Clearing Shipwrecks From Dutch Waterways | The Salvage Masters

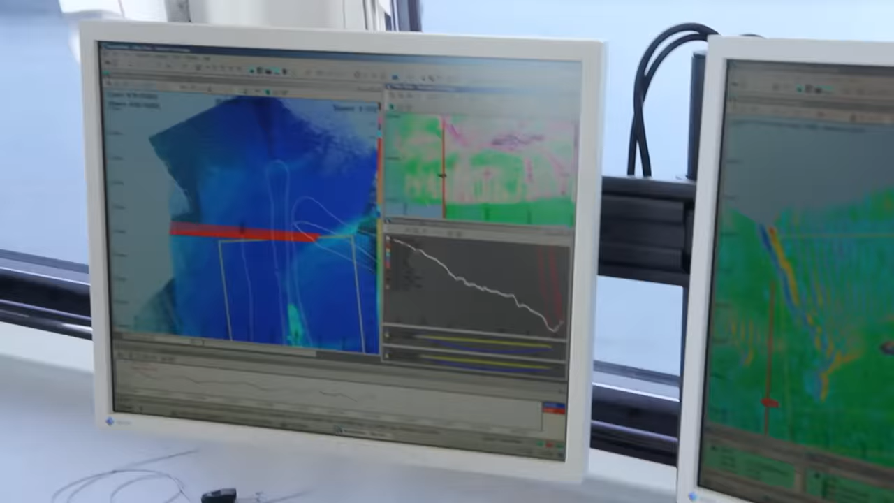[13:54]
Well basically we need a good survey.
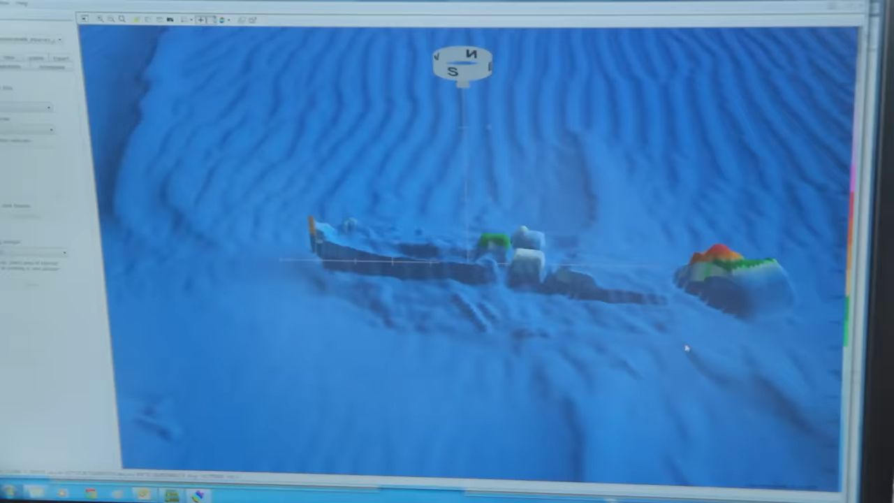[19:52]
by the end of August 2013 the Van den Herrick team has successfully reduced the Ariane wreck to a safe height and now turns its attention to another wreck that sank in the 1800s
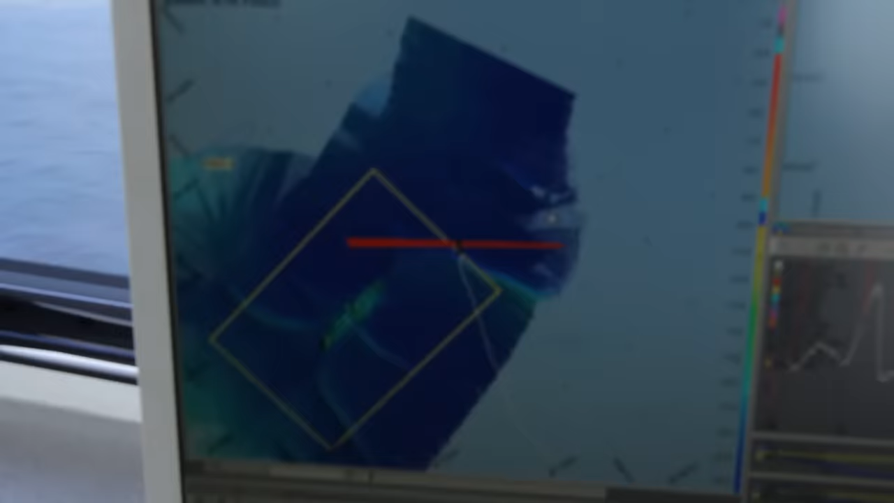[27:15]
GPS satellite systems locate the barge precisely and the monitor indicates the estimated position of the wreck with the vertical and horizontal elevation.
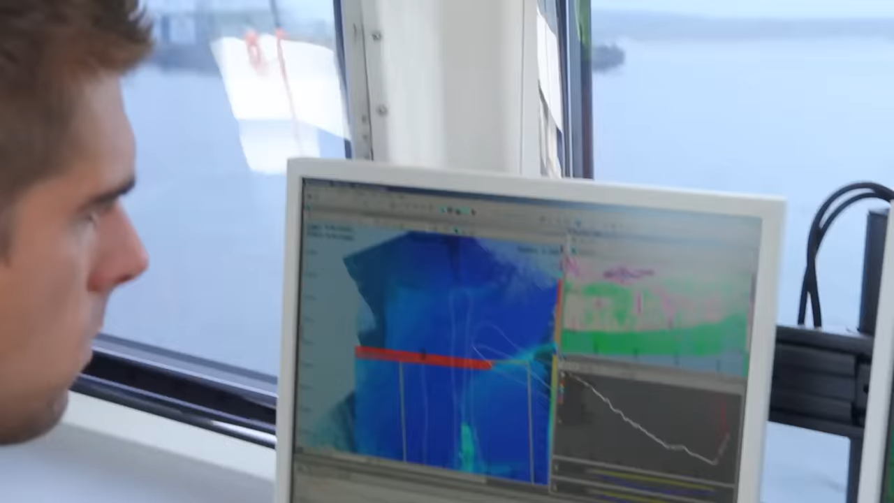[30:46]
This way the sonar that Rene lowers from the bow of the survey boat can accurately map out horizontal and vertical elevations of the wreck.